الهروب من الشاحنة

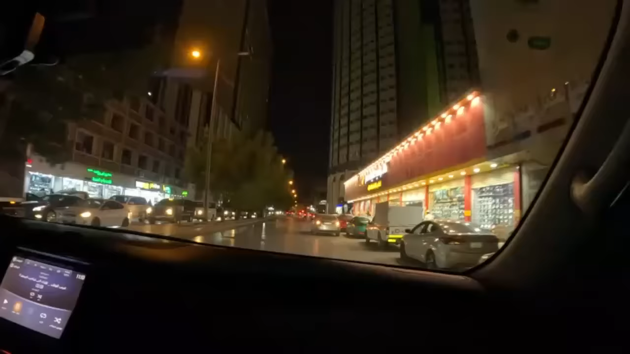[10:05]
طبعا ابو نواف اخذنا جولة في قلب الرياض. شو المنطقة هذه اسمها ابو نواف؟ هذا الشارع اسمه شارع السويلم.
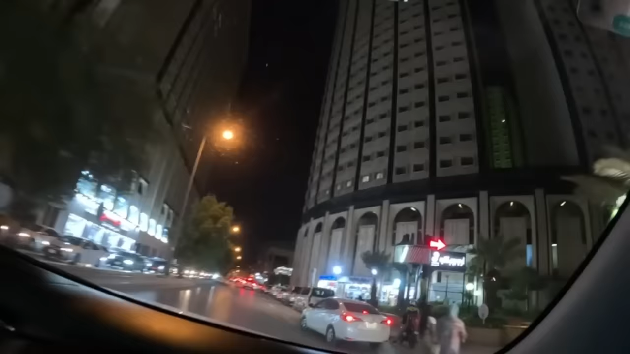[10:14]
شارع سويلم، وهذه اقدم عمارة في الرياض. نعم. اليمين ولا اليسار؟ كلها عماير الملك خالد يسموها. ايوه. الان فيها فندق شيرتون هذا. اوكي. ومتجهين ان شاء الله الى منطقة قصر الحكم. قصر الحكم. جميل. تريونا. باذن الله.
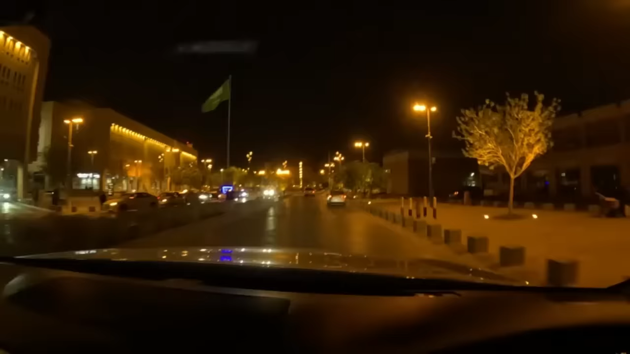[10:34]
ايش المنطقة هذه يا ابو نواف؟ هذه منطقة قصر الحكم. قصر الحكم. هذه في اليسار اسواق المعيقلية. للعود والطيب والبخور والعطور.
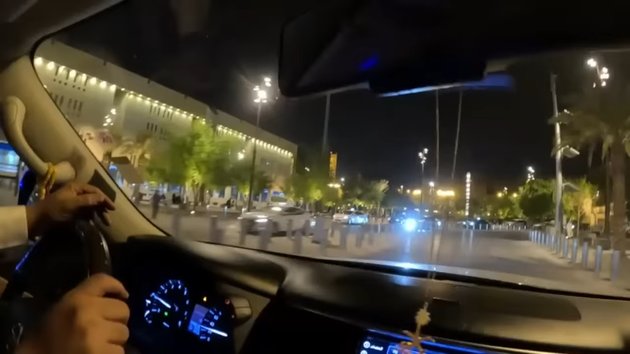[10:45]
وقدام هذه إمارة منطقة الرياض. ايوه. وهذاك جامع الإمام التركي داخل.